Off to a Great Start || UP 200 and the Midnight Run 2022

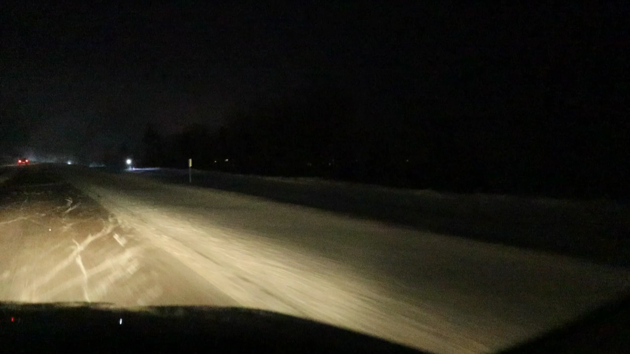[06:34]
Yeah, we gave up. Went to the car. There's another one. The camera's not picking it up. We're going too fast.
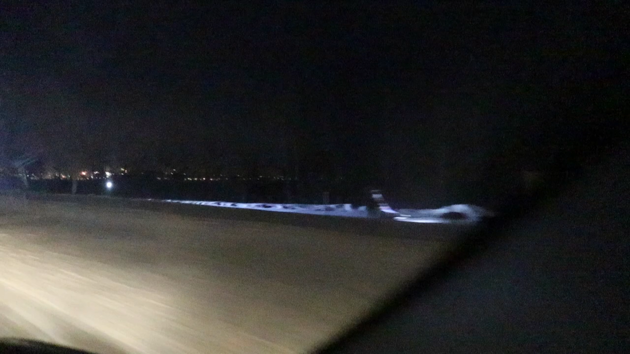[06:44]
Look at that, three more. There were 17 on the midnight run.
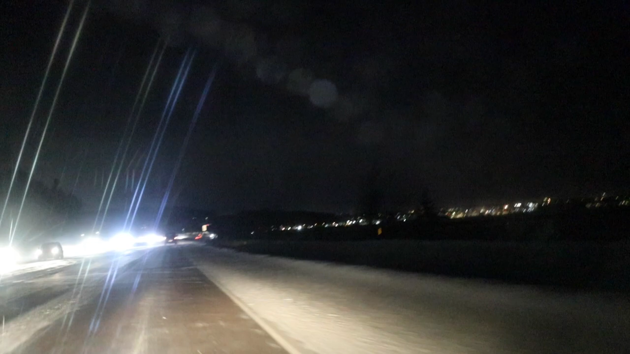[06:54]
At least that's what the website said. There's another one. Slowing down ahead of us to look too. All right, we are back home.